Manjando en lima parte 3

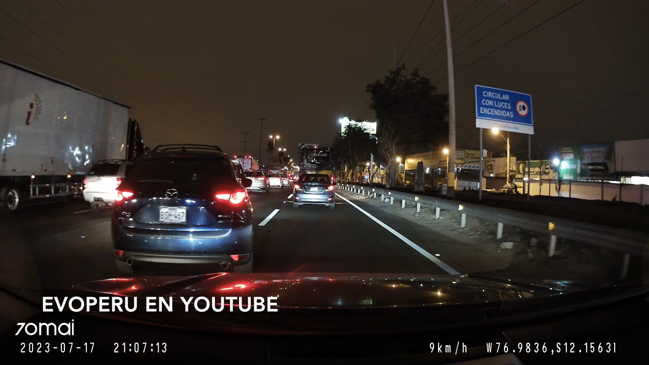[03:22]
porque no hay ni pista no hay ni espacio y por ahí sale y me mete el carro ¿Qué puedo hacer? Nada, dejarlo pasar pero está entrando por una zona que no debe